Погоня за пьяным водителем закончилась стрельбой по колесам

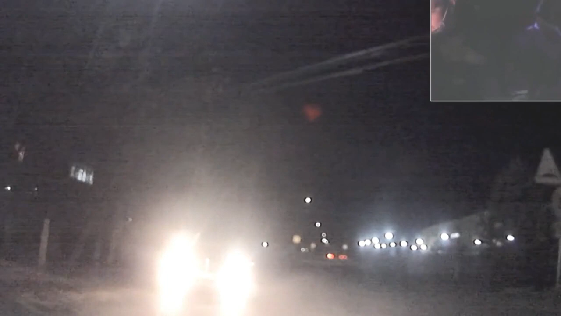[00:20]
Водитель машины не подчинился законным требованиям полицейских и, набрав скорость, попытался скрыться, в связи с чем за ним было организовано преследование. На неоднократные требования полицейских об остановке правонарушитель не реагировал.